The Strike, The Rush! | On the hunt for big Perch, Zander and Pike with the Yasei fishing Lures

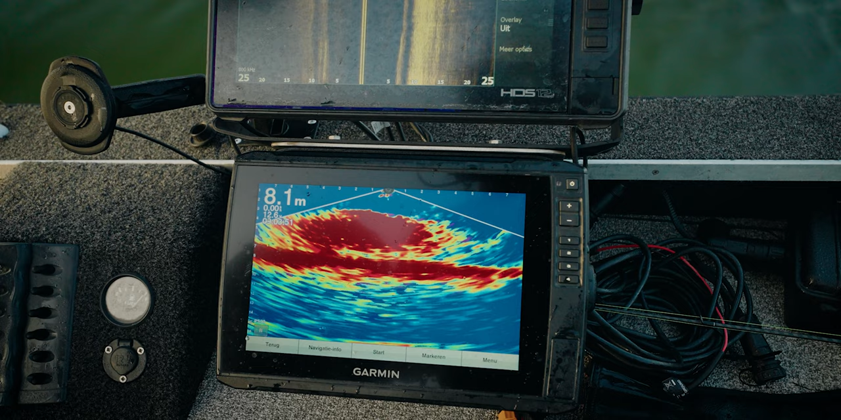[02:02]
On screen: depth 8.1 m
So there is bait fish all over the place. So what does that mean, Lennard?